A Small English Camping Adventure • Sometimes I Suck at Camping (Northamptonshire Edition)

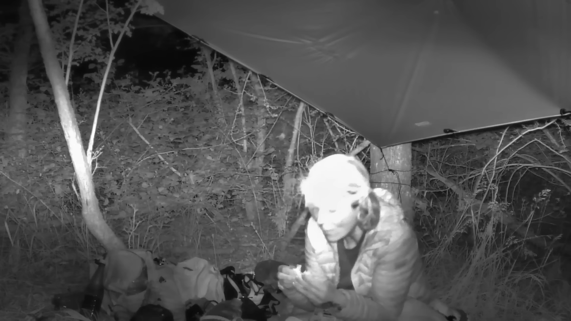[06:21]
All right guys, I'm not sure that my camera's picking it up but
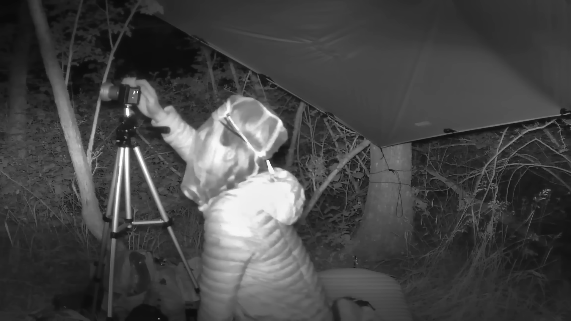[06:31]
there are multiple lights in the woods over there so all my lights are staying off now.